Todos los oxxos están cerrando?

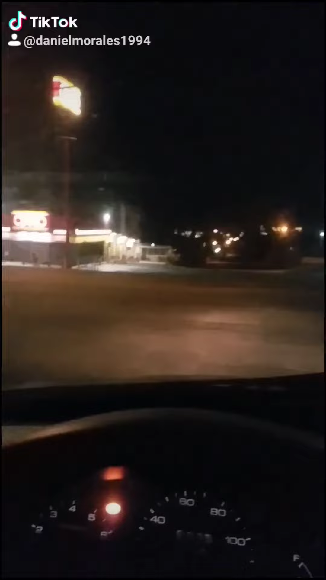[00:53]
dicen que no puede haber un oxxo cerrado claro que si hay oxxos cerrados como que no aquí en mi localidad donde yo vivo hay los hay
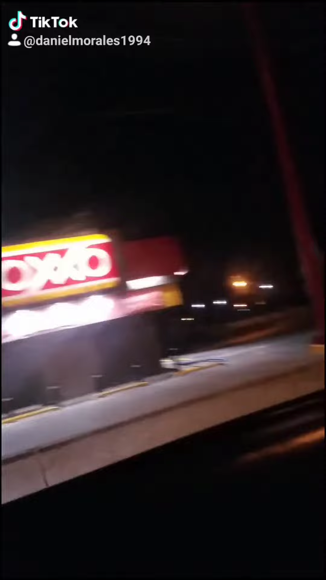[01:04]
este oxxo también está cerrado de hecho todavía no se van pero mira se lo están cerrando
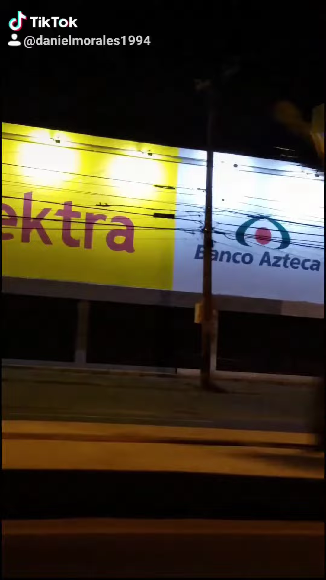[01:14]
otro oxxo cerrado y por cierto el letrero de veinticuatro horas está apagado
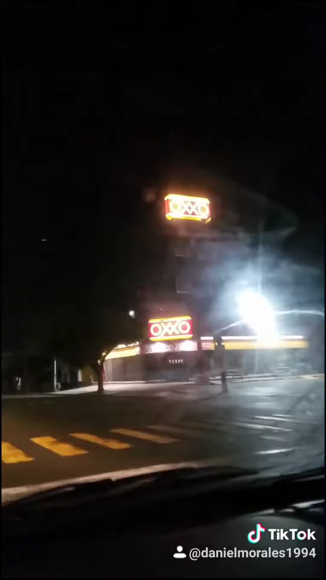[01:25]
para que no andan diciendo pues que apaguen los letreros miren ya ven y enfrente de este oxxo claro que si hay otro oxxo ya ven